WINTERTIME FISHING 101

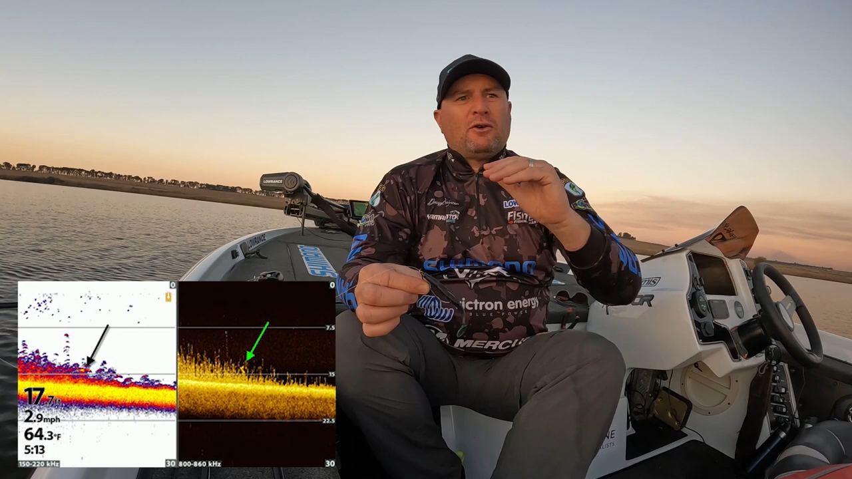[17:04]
On screen: water 64.3°F, speed 2.9 mph
The top of the grass was sitting in about 6 to 7 foot, and my boat was sitting in 12. And all I did was I just threw this out, let it hit the bottom, and slowly worked it through the grass, and I got a very, very nice fish doing that.